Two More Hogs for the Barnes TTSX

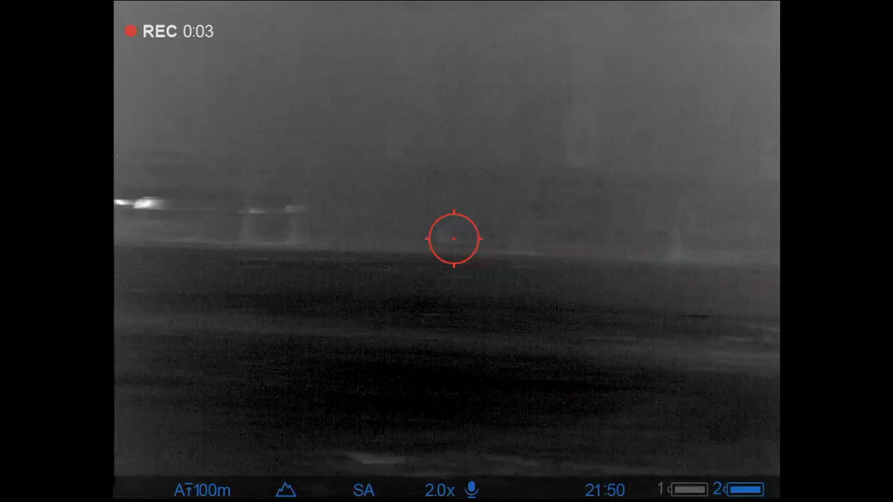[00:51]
So here I am getting my initial video and I can see that there's two adults and I think four piglets over here. There's the trail. Fresh on this property, I've never been to it, so I don't know exactly what to go up into.
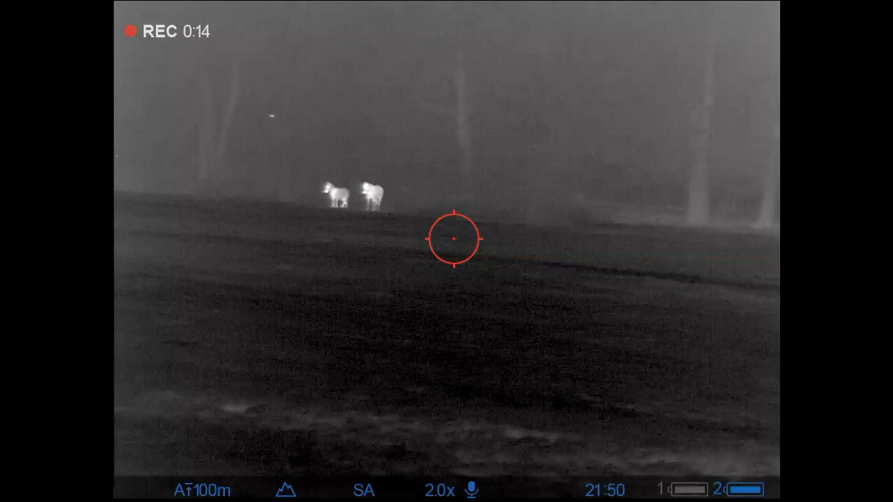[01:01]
Here I'm scanning left. I see some horses come back and then I realize I really need to take into account where these horses are going to be and where my limits are going to be if they end up running to the left.
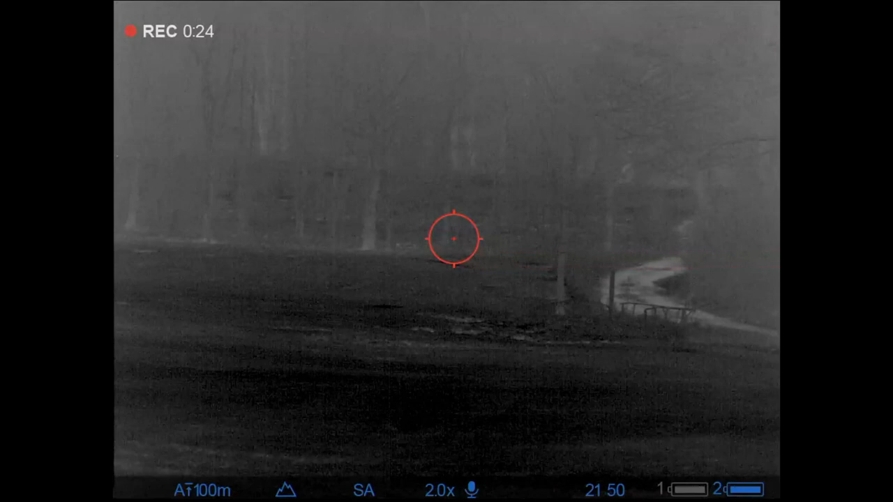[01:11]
As I move into position, I get busted by my noise, so here we go.
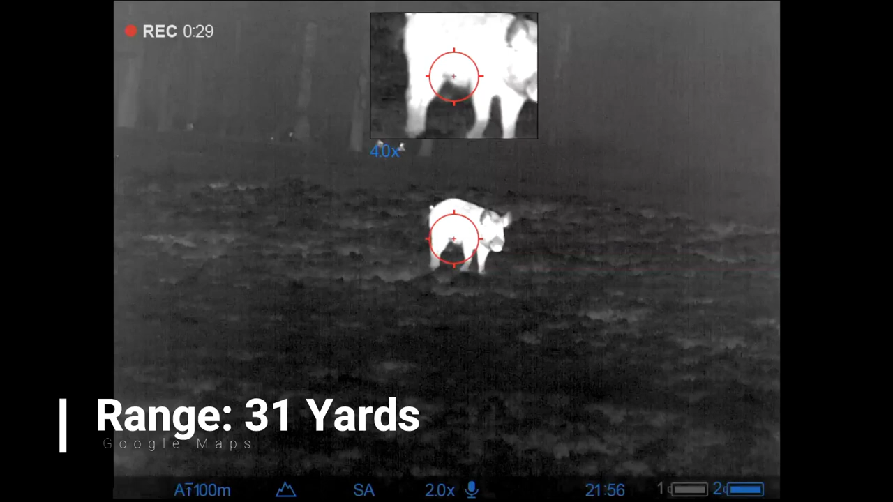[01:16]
You're going to see me take a break here as the deer come into the background
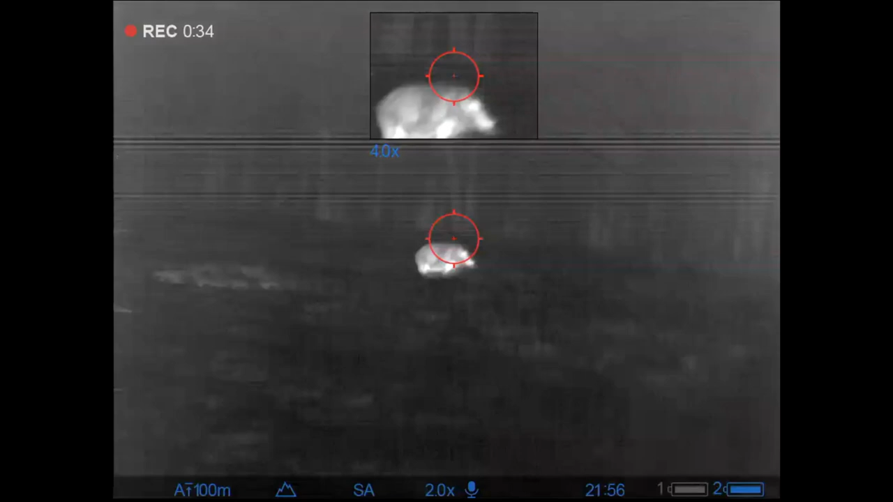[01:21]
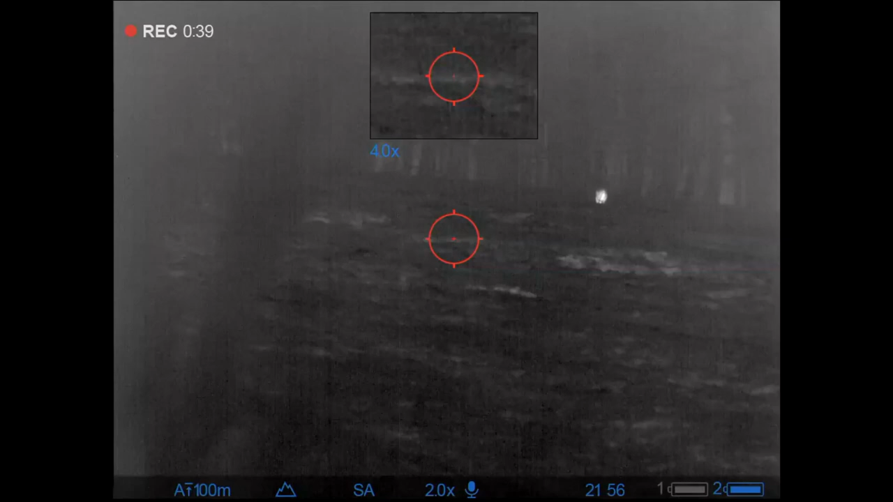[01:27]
and roll her as soon as she's clear. Ended up getting these two hogs. They're both adults. They're the only two adults, 180 pound sow and 135 pound boar.
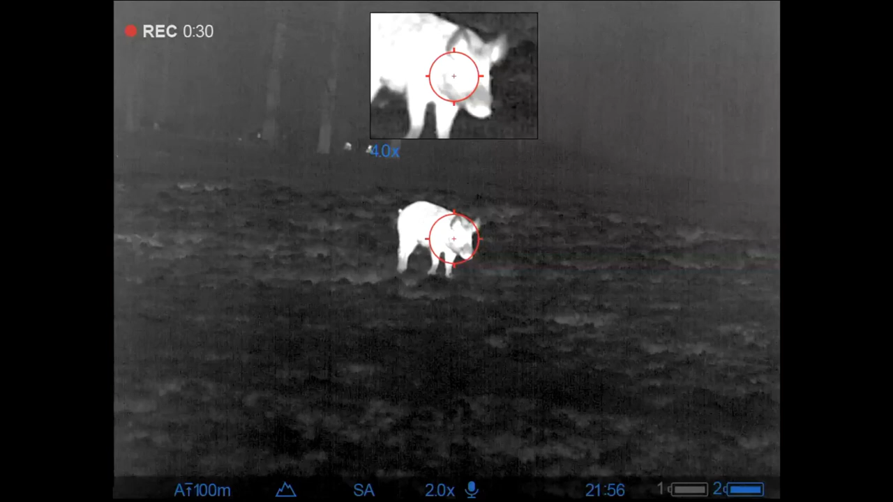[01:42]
This is the last frame before the shot broke. Really with those deer in the background, I probably shouldn't have taken this shot, but I got lucky as the bullet deflected downward.